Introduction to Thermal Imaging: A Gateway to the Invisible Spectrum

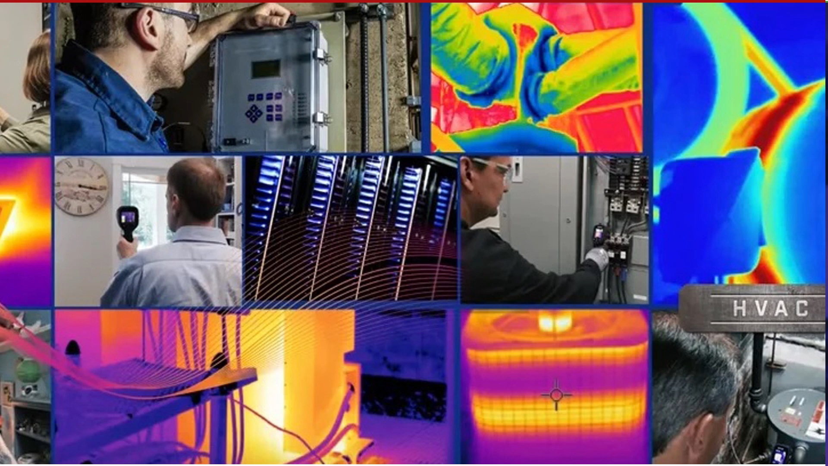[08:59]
let us talk about its applications here we mentioned five important applications of thermal imaging the first one uh can be mentioned as electrical inspection to check temperature losses that are mostly used in electrical panels such as
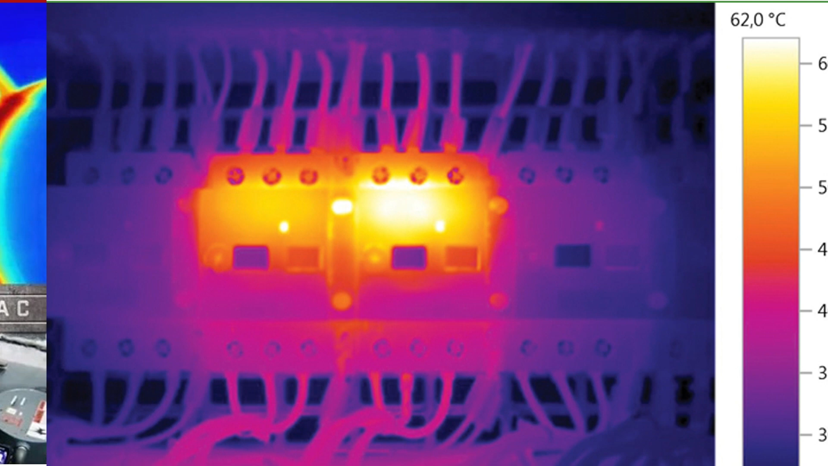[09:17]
On screen: scale top 62.0°C
distribution boards and switch gears and the quality of wiring installation and the quality of the equipment used are tested in this method
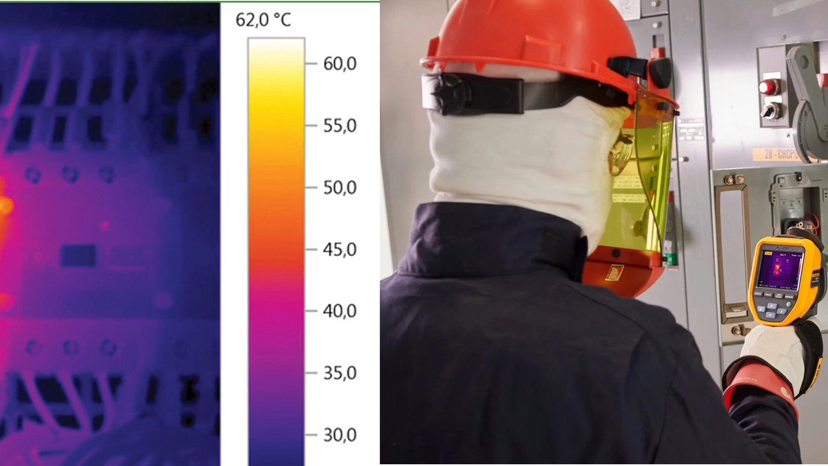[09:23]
On screen: scale top 62.0°C
it's possible to distinguish the original equipment from the fake
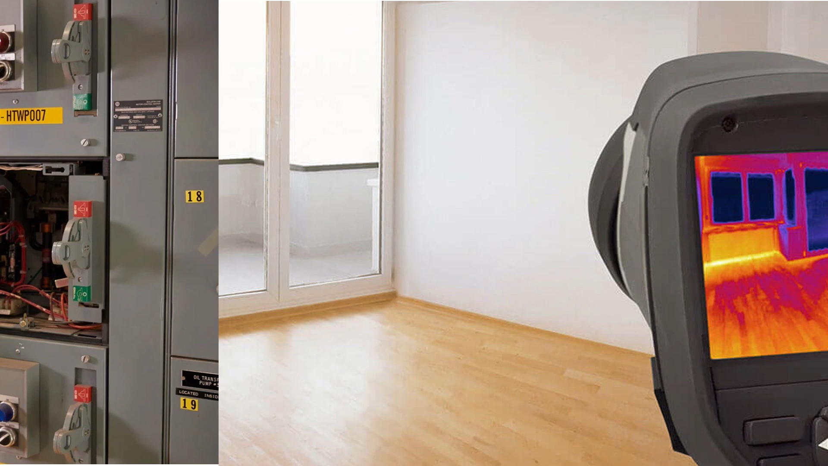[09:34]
is the building inspection for insulation which tested the quality of the building's
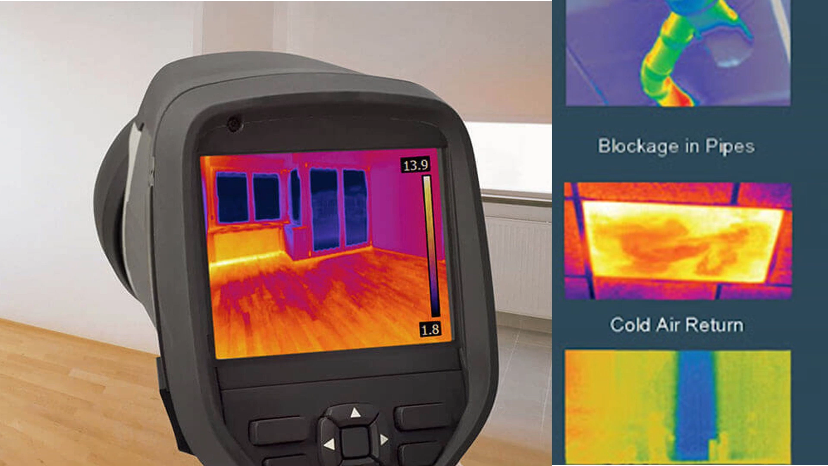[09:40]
insulation in terms of standard or non-standard both in the type of material used and in execution
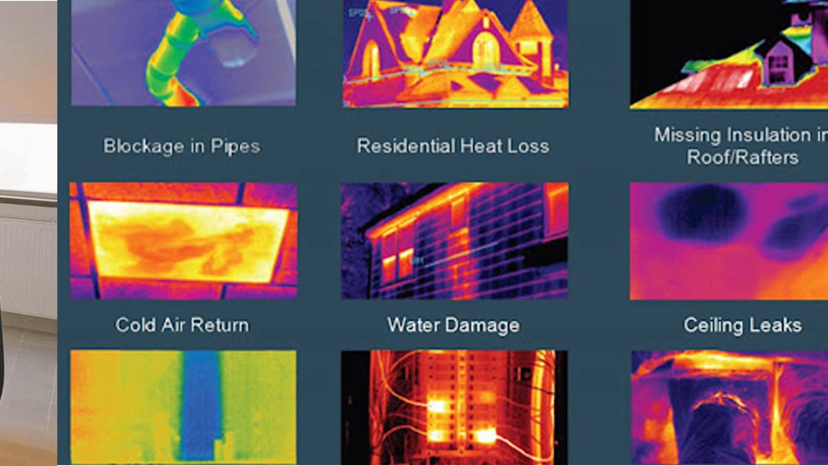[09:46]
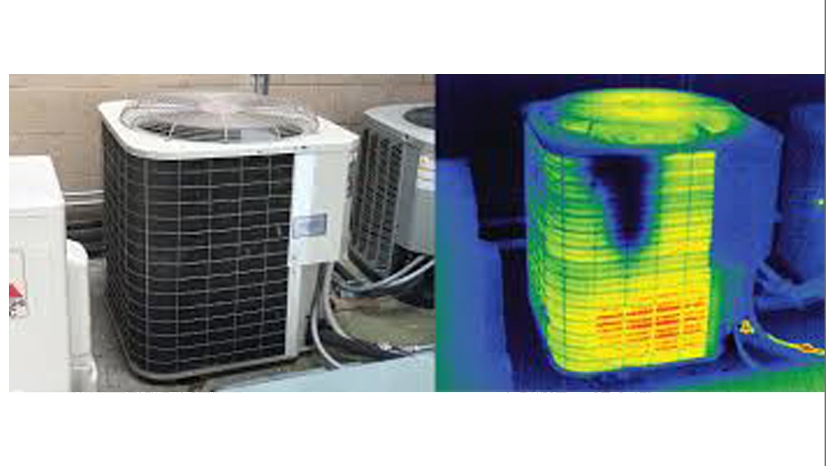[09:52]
and as the third application we can mention about the performance testing of cooling and heating systems and also for example for hvac systems and as the first application monitoring and searching operations for objects or people in difficult visibility
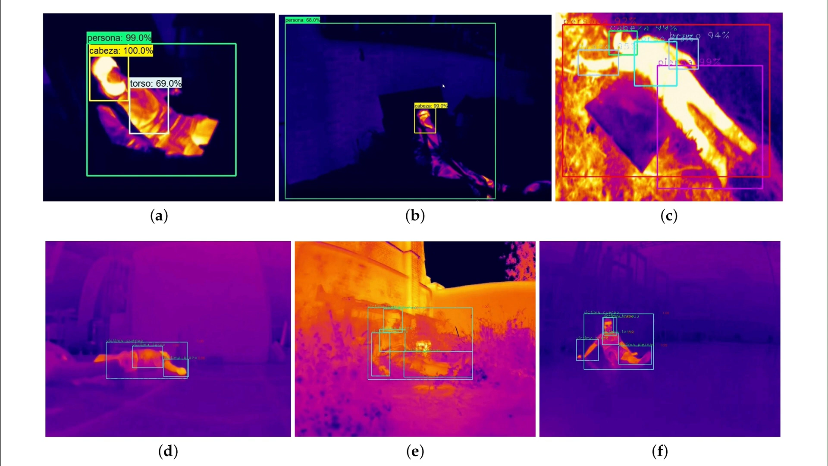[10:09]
conditions and also as the fifth application we can mention about that its application in medical science and identification of cases with abnormal temperature
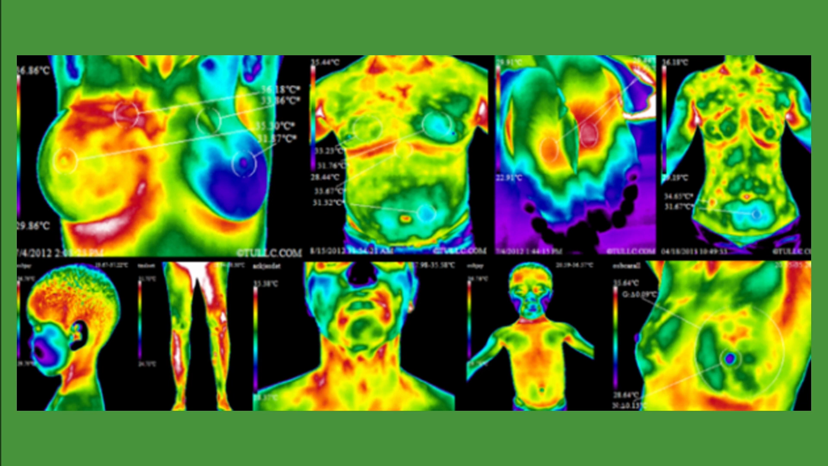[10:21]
behavior in the human body that can he that can lead to the prediction and discovery of diseases and of course there are many other applications that you can access related information with a simple search on the internet okay we hope this video was useful for you you can share your comments and opinions with us about this video and subscribe to our channel to see future videos and also like this video to support and introduce it to your friends thank you for being with us